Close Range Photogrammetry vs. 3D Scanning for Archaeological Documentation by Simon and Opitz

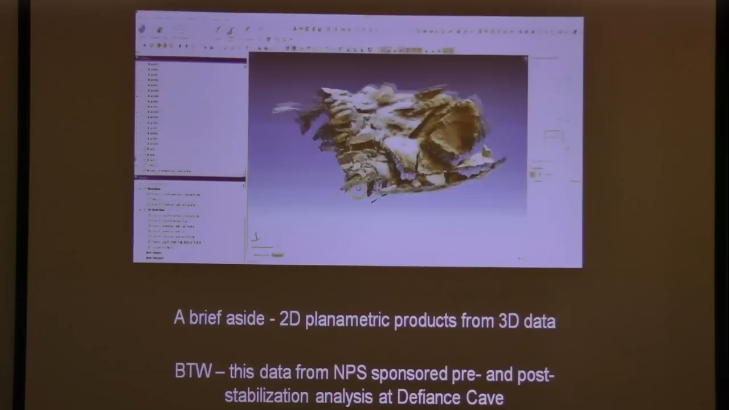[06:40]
What you're seeing here is basically a
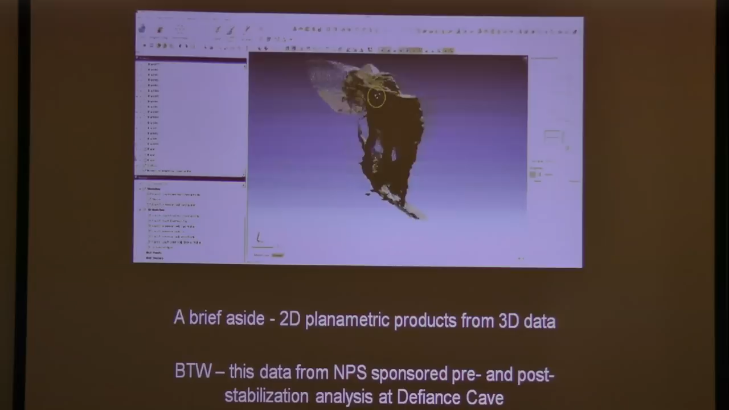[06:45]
semi-real-time vector acquisition of a 3D dataset. It turns out it's a structure and defiance cave, which is actually a Park Service dataset.
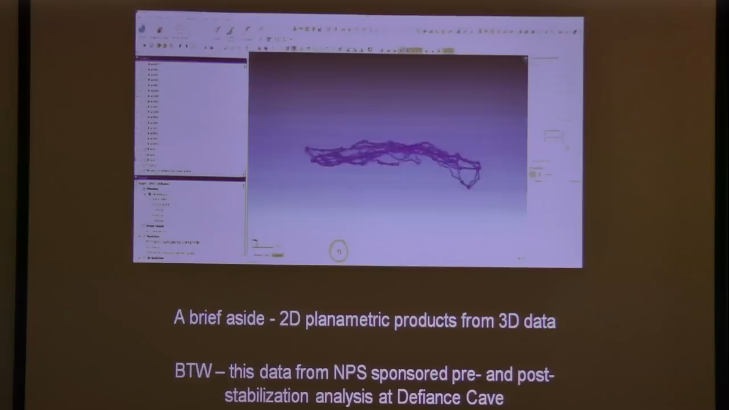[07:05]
And then you have 3D vectors, which are different than 2D vectors. Now, obviously, it's possible to flatten these into some sort of planometric data.
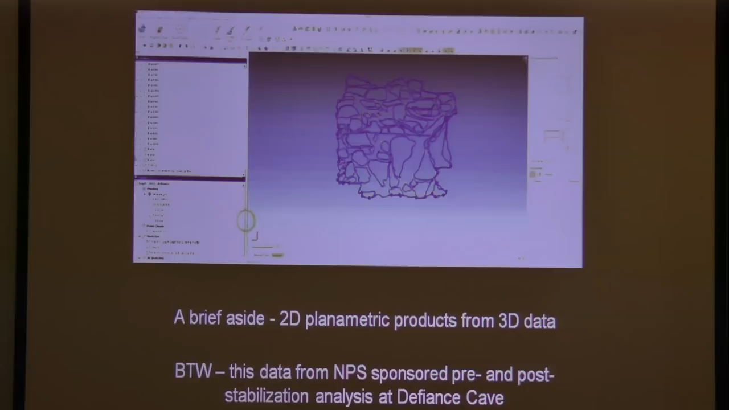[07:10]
But I just want to point out that two-dimensional
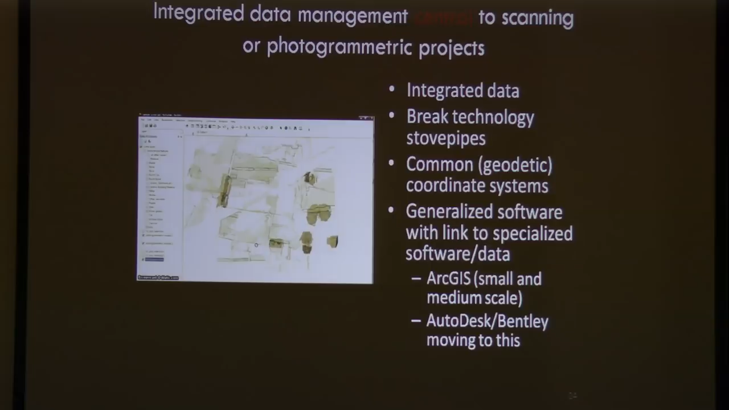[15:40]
They're typically looked at by individual specialists. It's not always that bad. But I would strongly urge a consideration for using some integrated management. What you're seeing here, by the way, is ArcGIS 10.1. Yes, it doesn't handle large point clouds that are ginormous, but what you can do is you can put reduced versions of those point clouds in a similar coordinate system into ArcGIS,
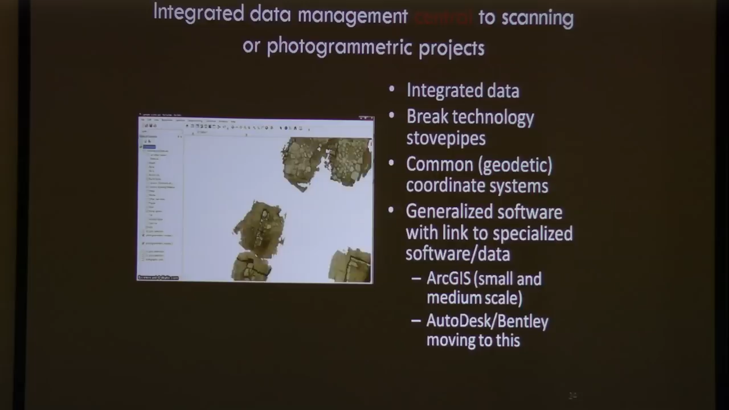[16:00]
which then links back to the full resolution products and so on and so forth. For those of you in the built environment, Autodesk,
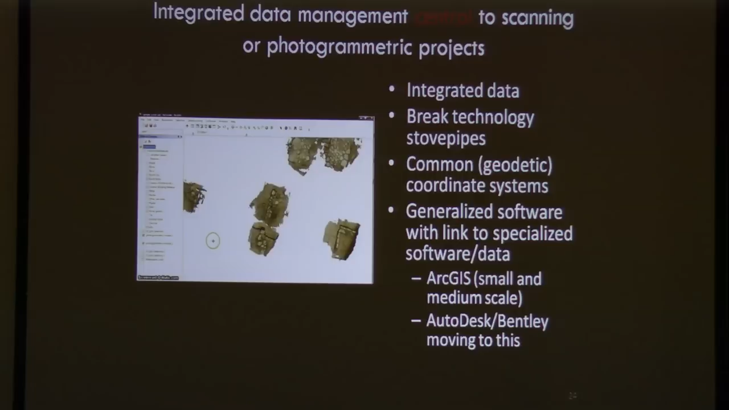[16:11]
Bentley, doing similar sorts of things, point clouds in Revit and stuff. I think it is essential that all of these data are brought together in a common coordinate and a similar software environment.